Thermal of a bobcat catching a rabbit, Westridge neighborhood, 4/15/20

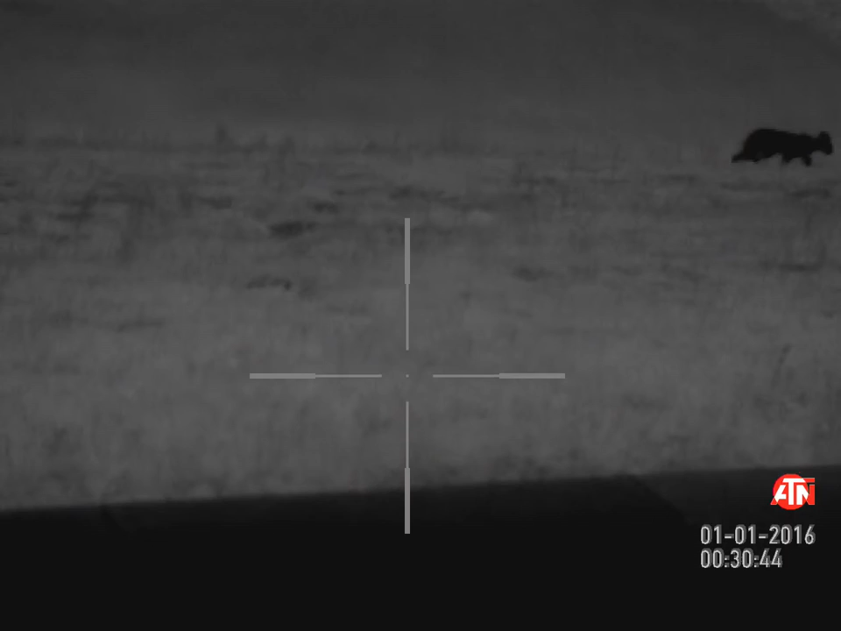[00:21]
It's a bobcat. No, I lost him. He's right there. Here. Look with this one. Great. I can't see the bobcat.
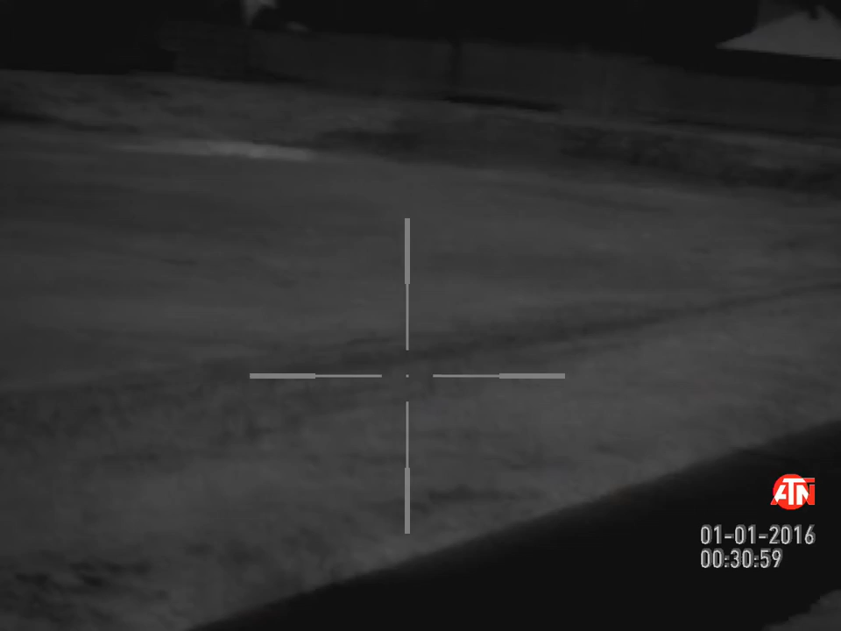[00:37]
I see the bobcat. He's looking at us.
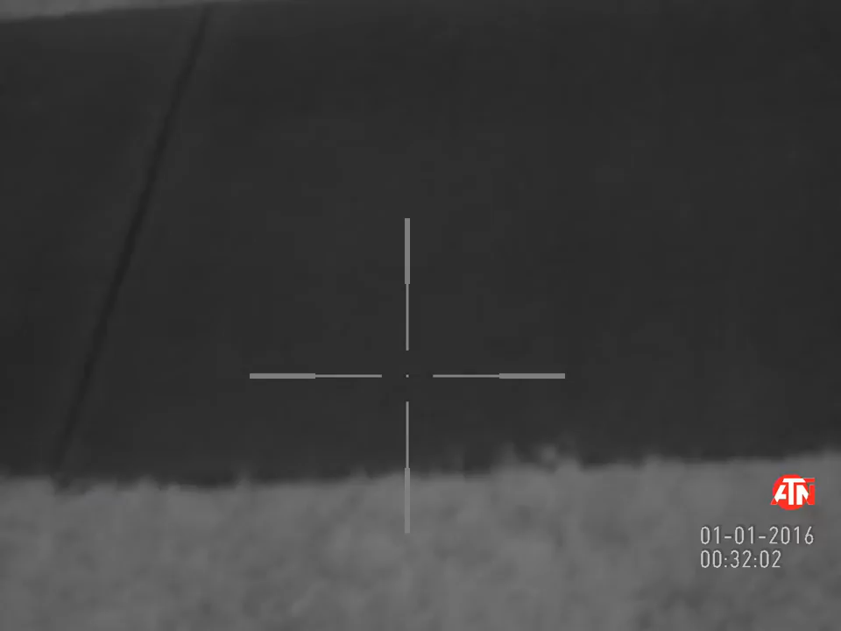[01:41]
I see her. I see the bobcat.
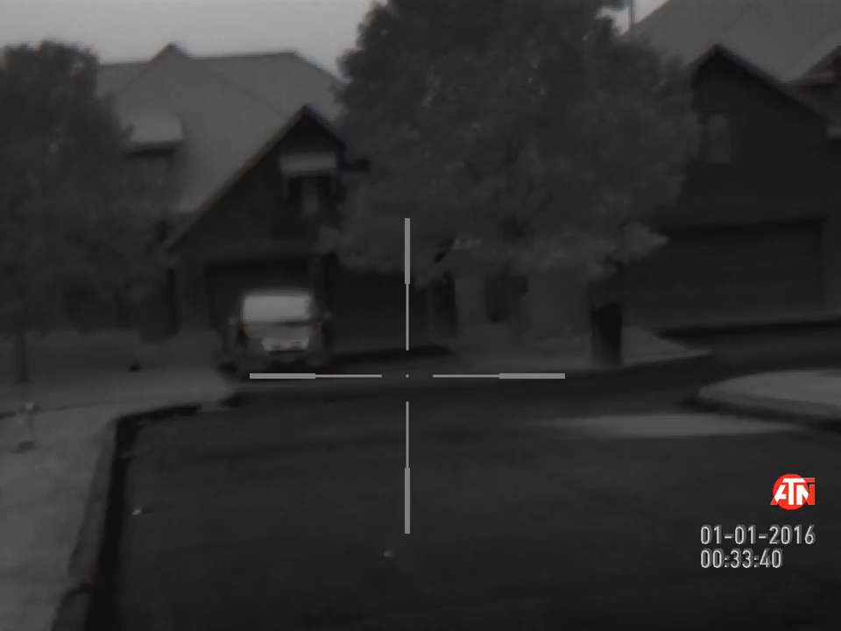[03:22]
Is she running towards us? Mm-hmm. I don't know where she is right now.
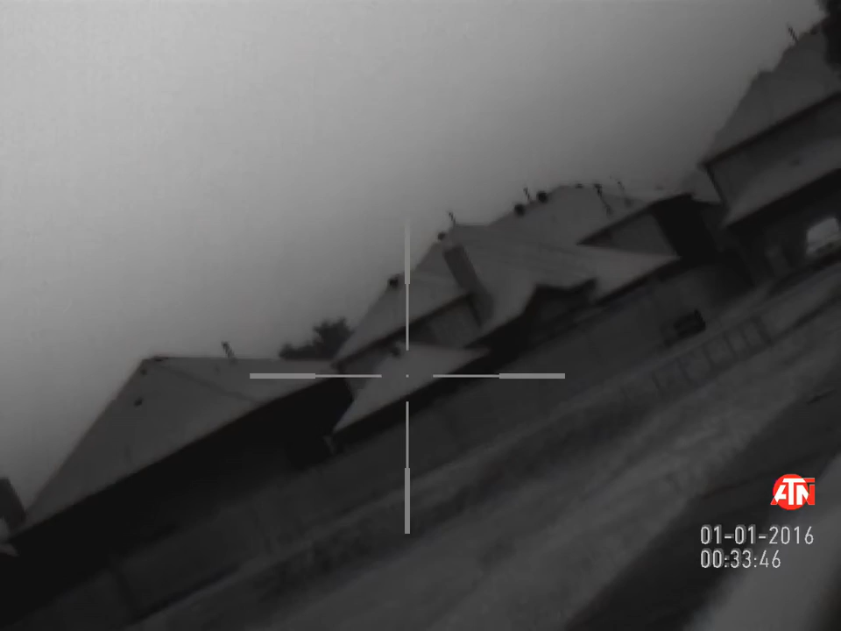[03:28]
Where is she? She's down here. Where is she?
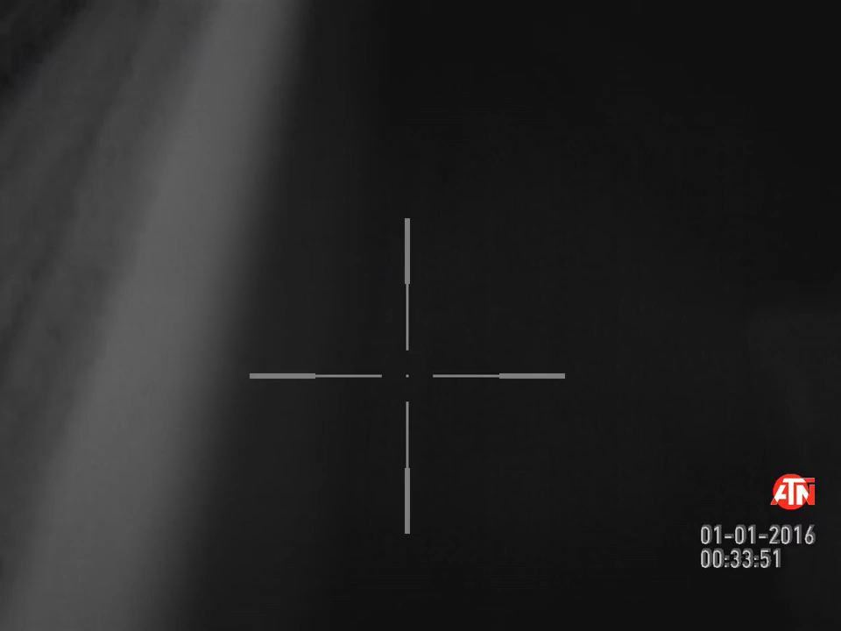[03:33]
She's hidden in one of the bushes.
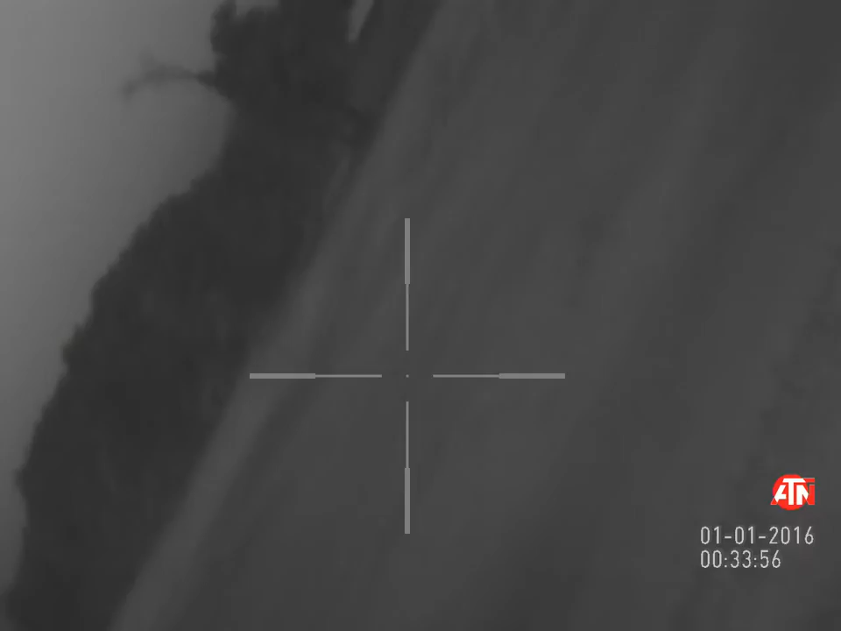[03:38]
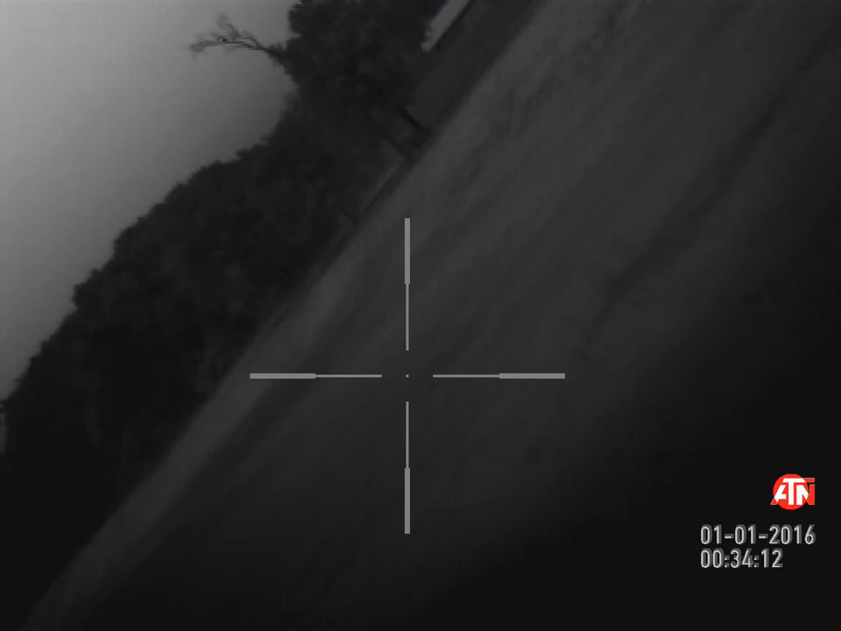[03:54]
Just ran across the road. Daddy, look over there without the camera.
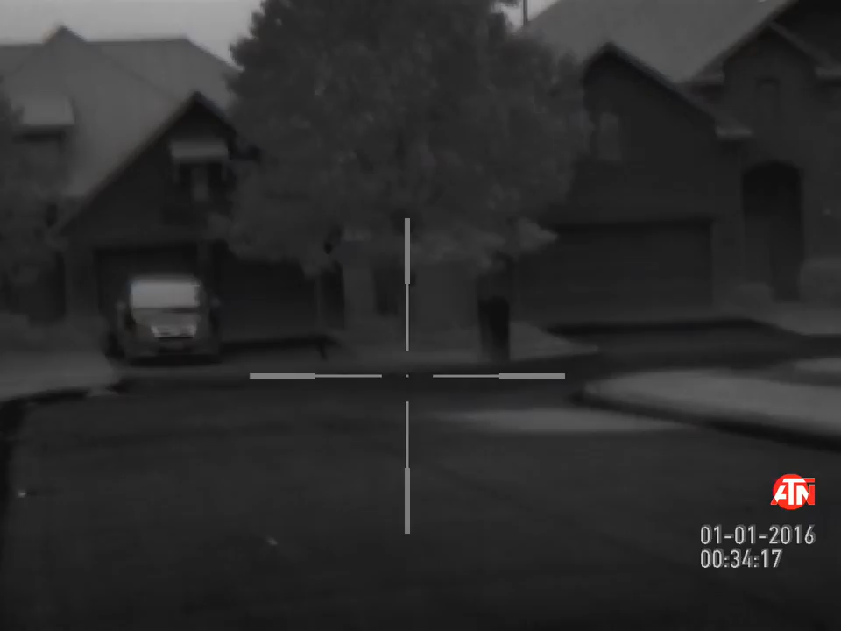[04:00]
There's a bobcat. There it is, running out to the field.
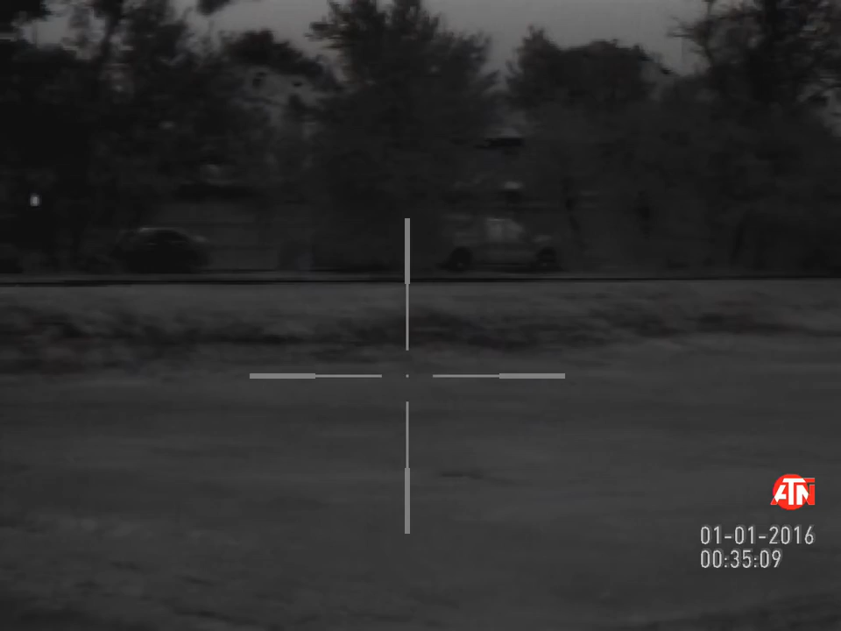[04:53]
It's at the end of the sidewalk down here by the house, to the left of the house.
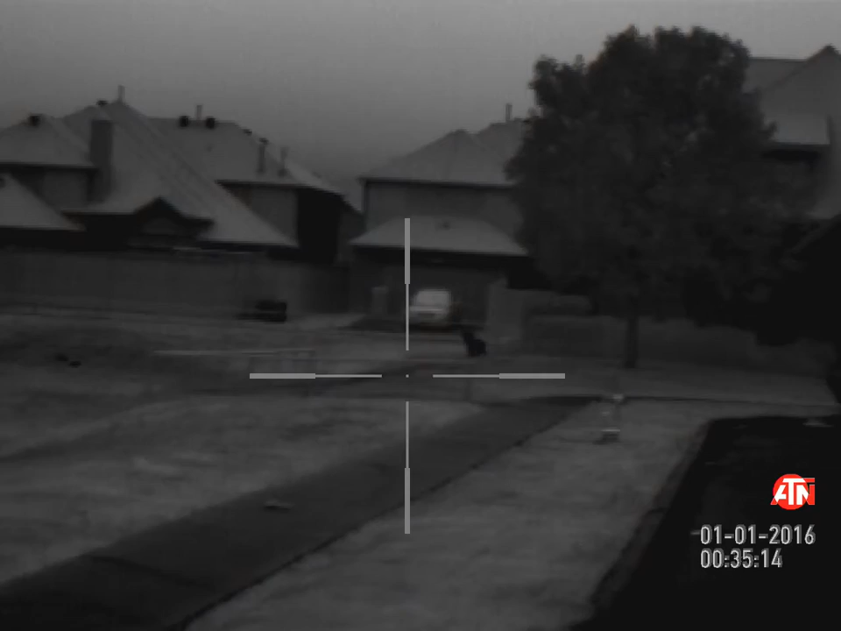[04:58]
Follow the sidewalk and then go a little bit to the left.
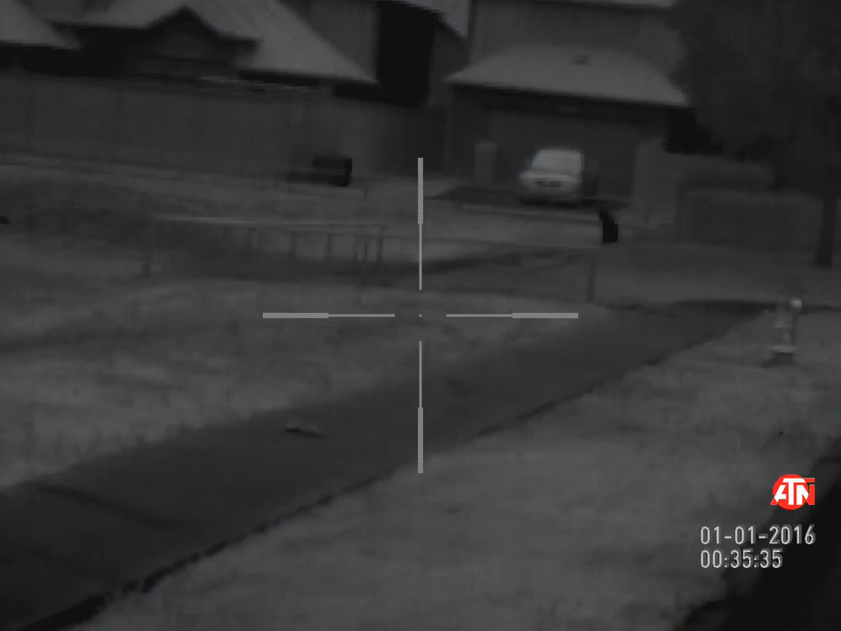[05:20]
No. Shh. It's really cute. Quiet. Stop talking. Quiet.
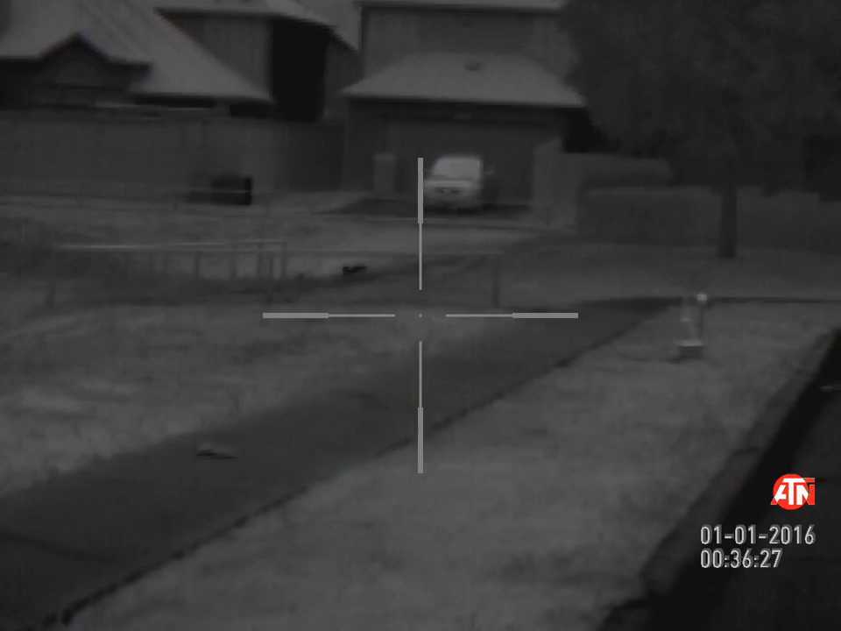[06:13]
He just caught a rabbit. Oh my god. Ow. Did he just eat it? He was chasing it around. I got it on film. Where is he? This is awesome.
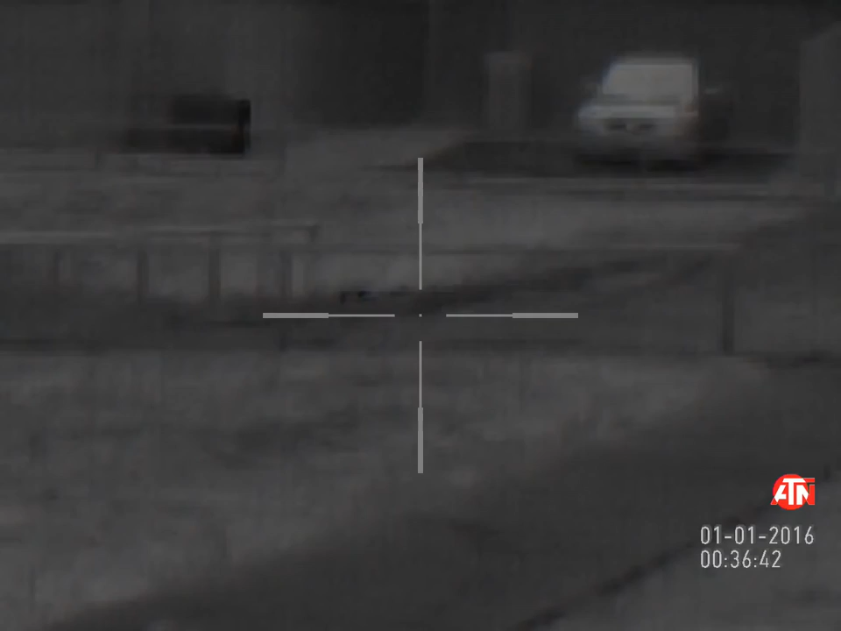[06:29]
Keep looking around the call down there, see if you see anything else.
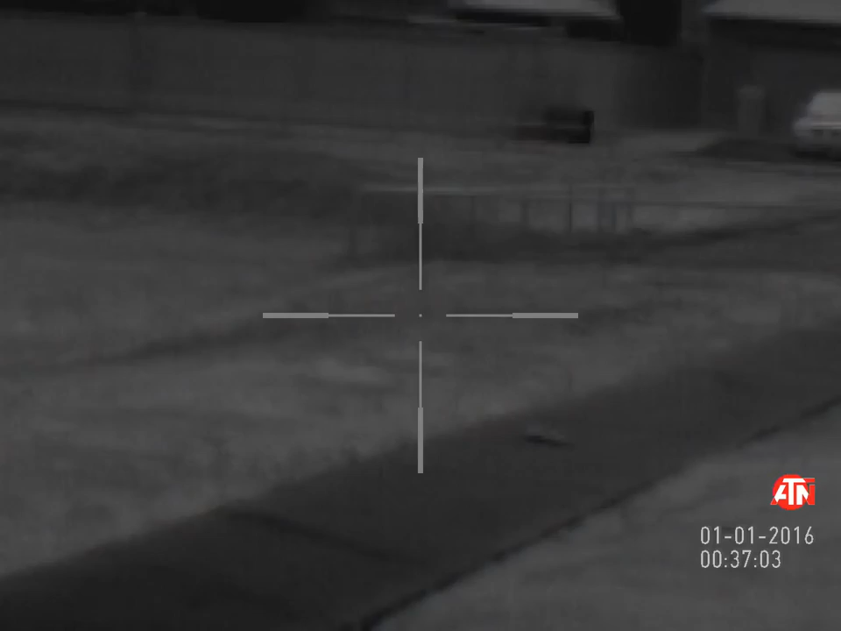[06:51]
Right in the field. Jackson, just in the bottom of the field.